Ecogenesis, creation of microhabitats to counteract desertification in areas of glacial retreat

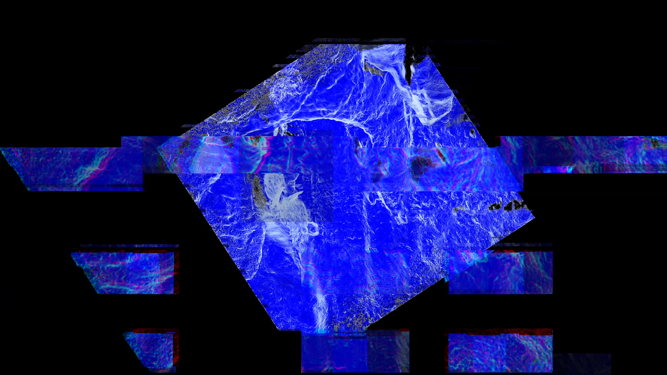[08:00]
Geometric features are calculated and the information is stored within the points.
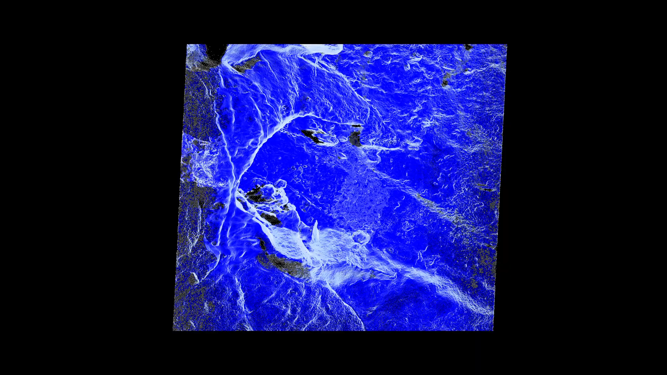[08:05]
They further allow for direct comparison of landscape and intervention objects.